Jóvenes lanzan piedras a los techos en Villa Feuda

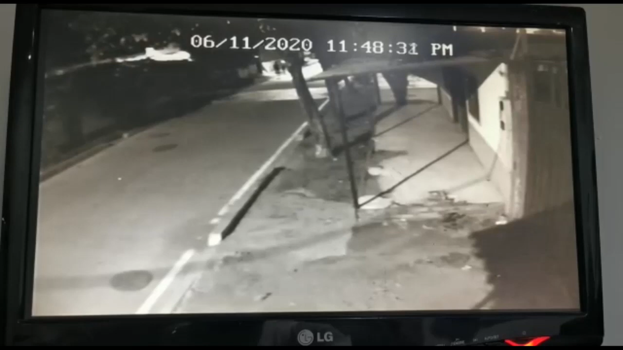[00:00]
Habitantes del sector de Villa Fauda se muestran preocupados y en alerta ante la afectación que vienen presentando por el mal comportamiento de jóvenes, quienes en horas de la noche sobre las 11 y 48 del viernes interrumpieron la tranquilidad de esta comunidad con piedras que arrojaban hacia los techos del sector.